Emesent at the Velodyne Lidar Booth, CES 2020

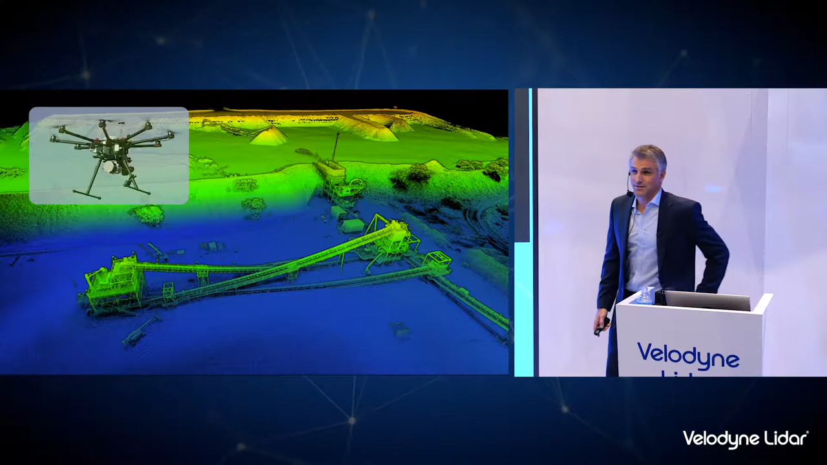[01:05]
LIDAR has also been used on drones for a while as a mapping payload so in this in this application you mount a LIDAR to a drone fly around and generate LIDAR maps or 3d maps and in this case the LIDAR is typically acting as a passive payload so it's not controlling
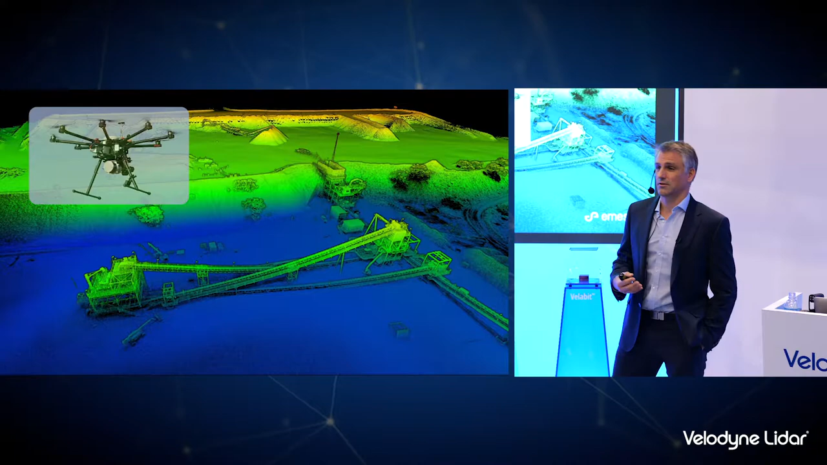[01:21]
or automating the drone at all and the mapping usually requires a GPS and INS system to figure out exactly where the LIDAR is at every point in
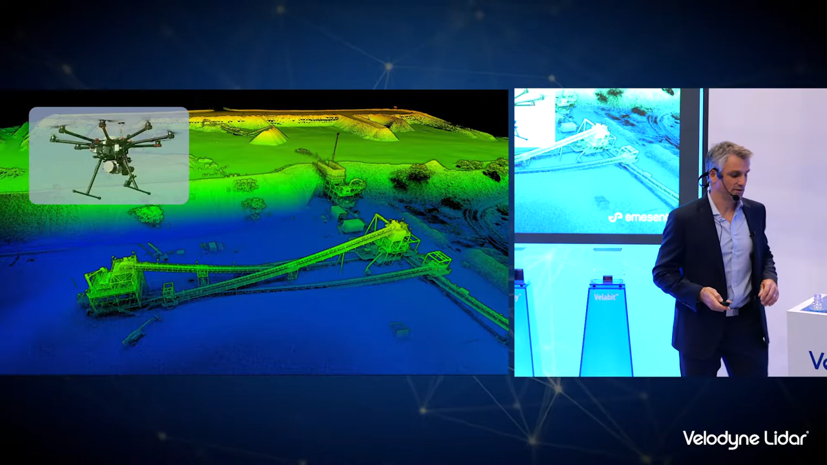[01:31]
time so what we've done at Emisant is take these two concepts and put them together in one solution so we've developed a payload which is called hover map
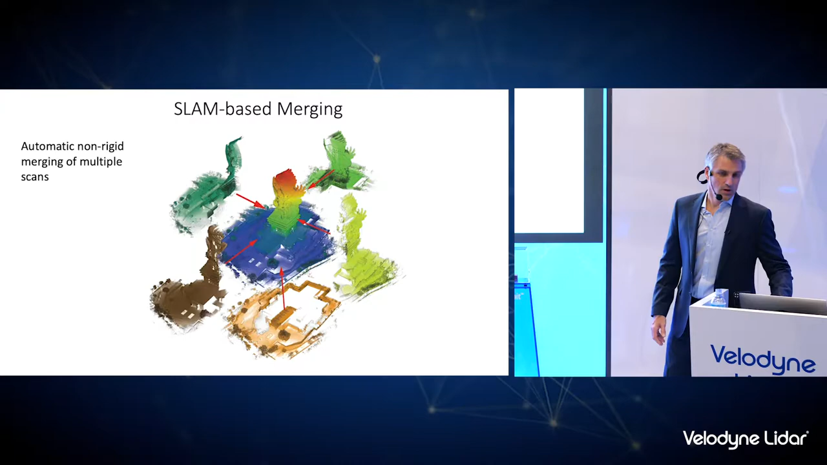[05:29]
there are really great features that we can use our software to automatically combine maps that have been created from
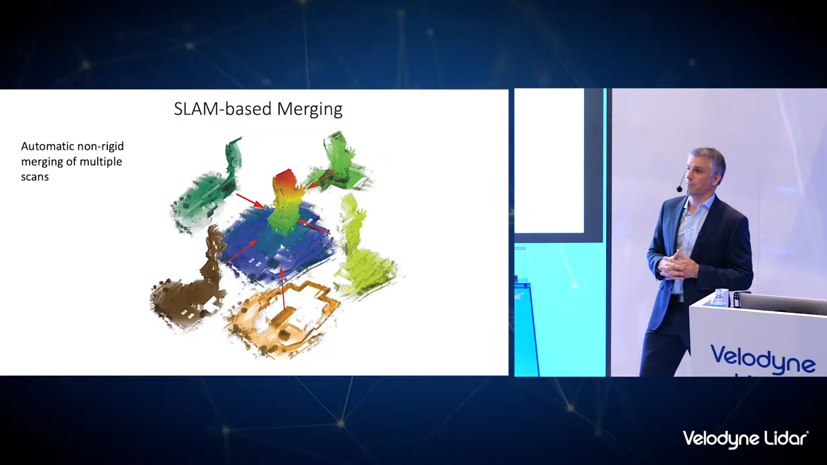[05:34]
different scans and that's done through an automated process another
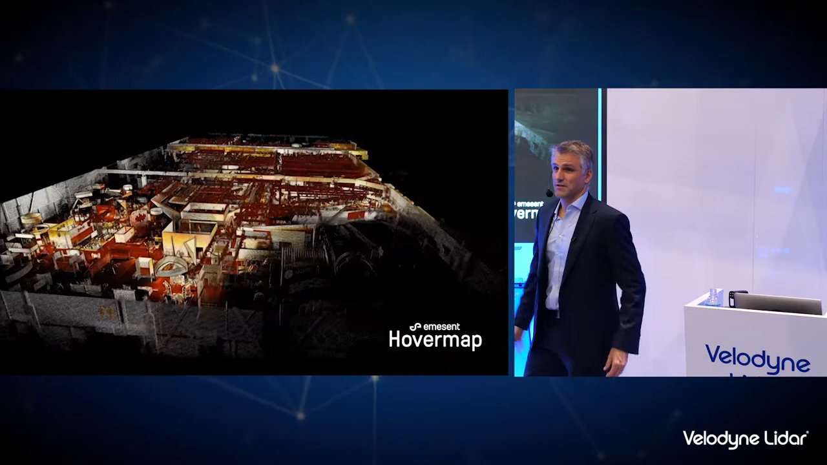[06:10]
no GPS indoors and you can see the level of detail that's collected in such
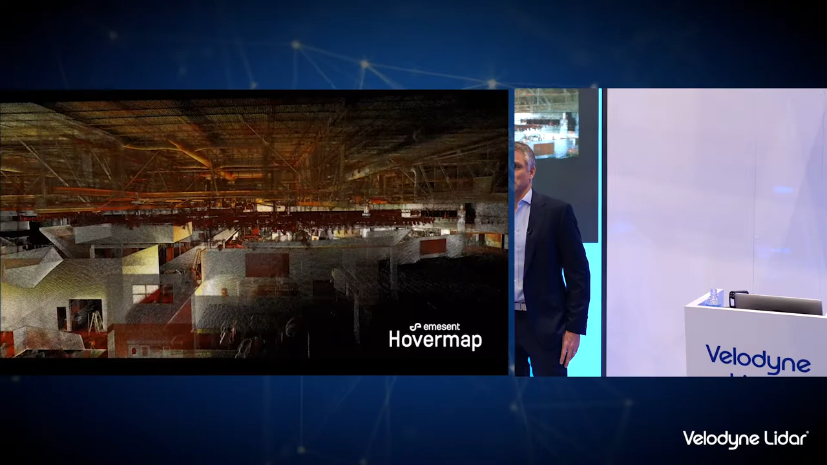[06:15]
a short period of time so I walked around the hall and then came walking around the booth
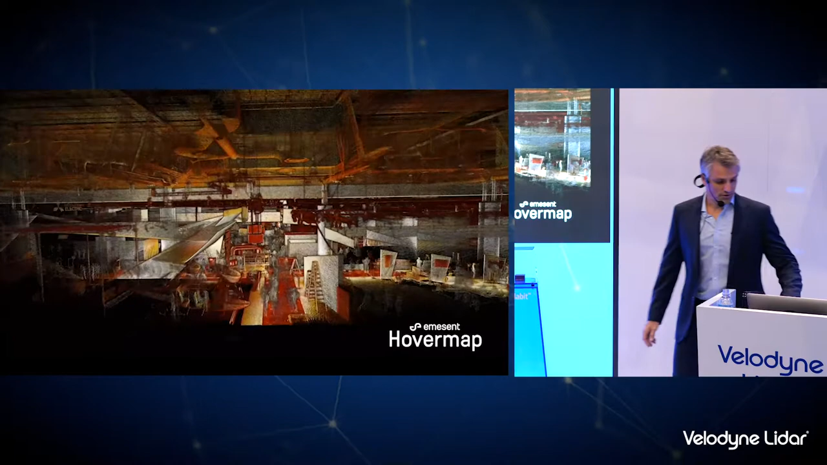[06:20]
and you might recognize some of the features in the booth obviously we were setting up at the time so there are a couple of ladders etc but gives you an idea of what's what's possible
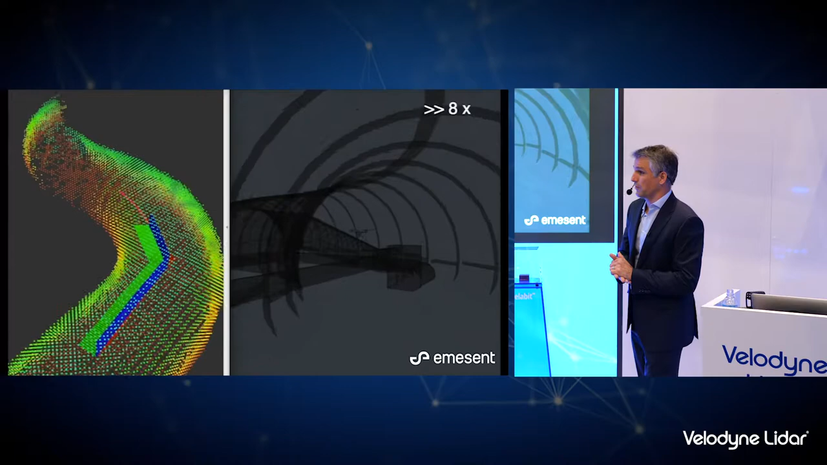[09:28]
real when we're in an underground mine for example so this simulation environment demonstrates how this
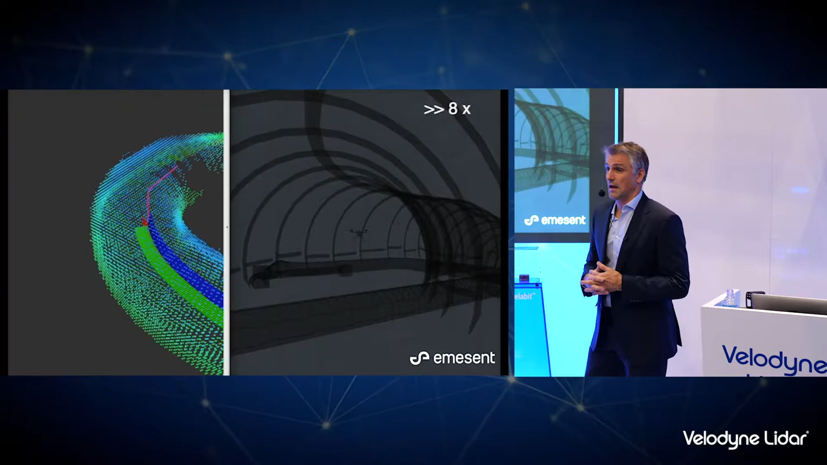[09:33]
how this autonomy works so on the left hand side you can see the point cloud or a low resolution version of
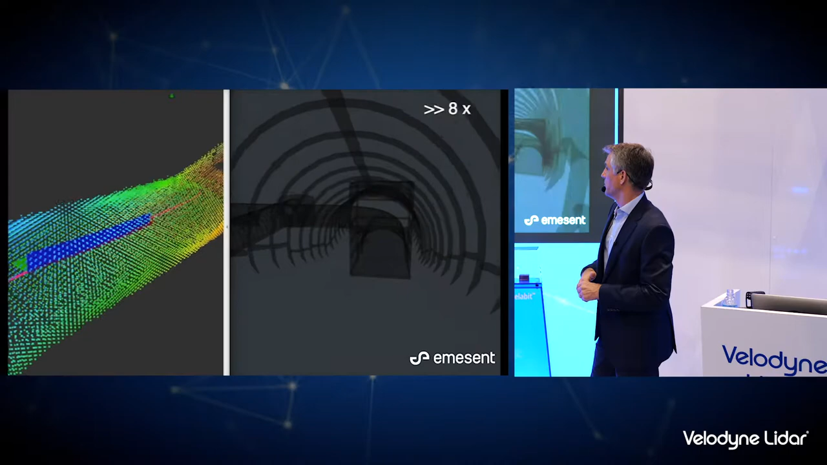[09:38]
the point cloud being generated as the drone is navigating a tunnel environment and the purple path
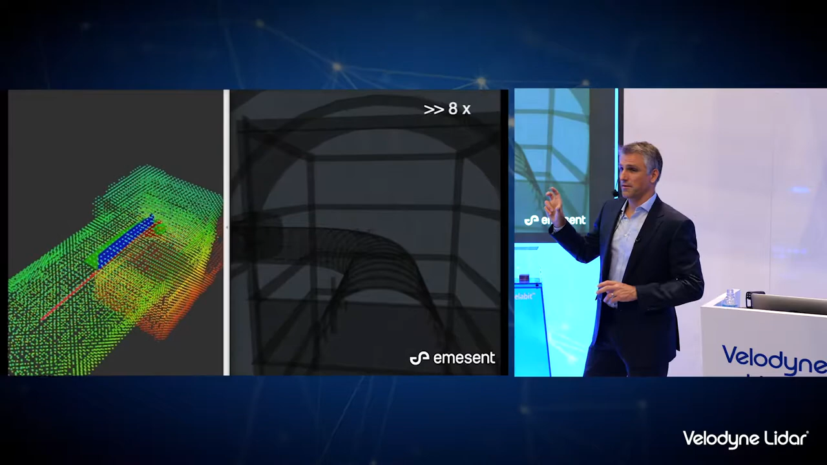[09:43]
segment is what it's generating to plan its next move it's trying to reach a
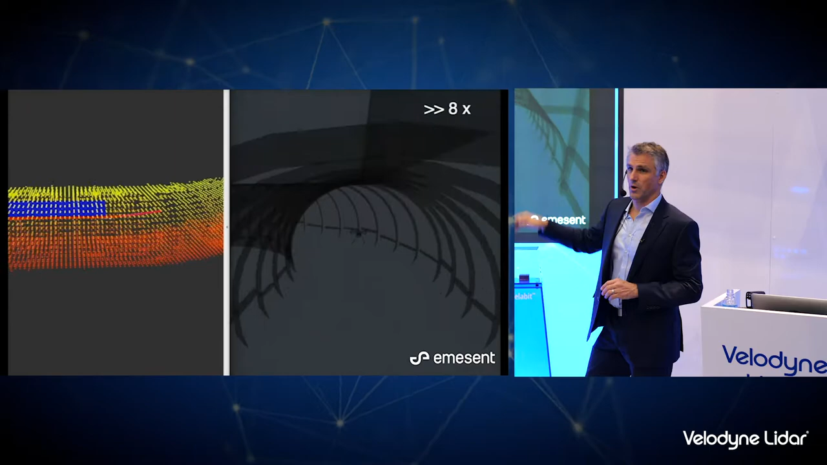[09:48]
waypoint off in the distance and it's building up the map as it goes generating these small segments
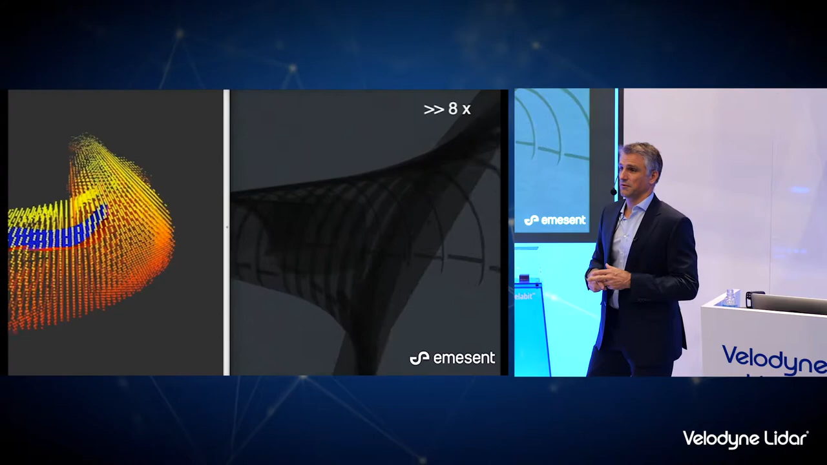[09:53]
of paths as it goes to try and reach that goal so the key use cases for hover map are really